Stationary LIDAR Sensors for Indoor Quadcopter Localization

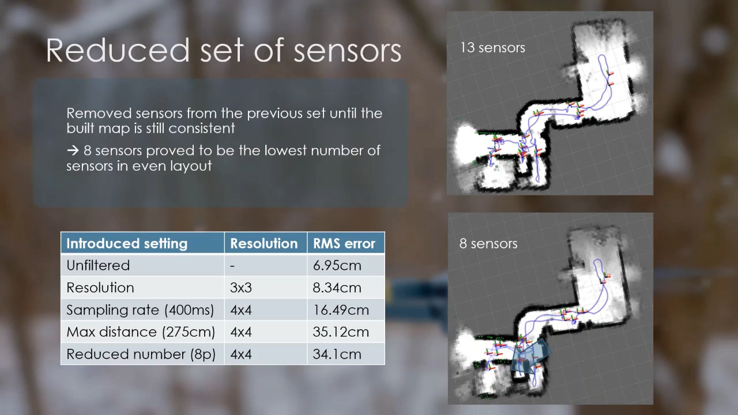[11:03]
On the other hand, the introduction of sampling rate doubled, and the maximum distance almost quadrupled this error. The reduction of the number of sensors from 13 to 8 apparently reduced the error, but I think it's because of finer tuning.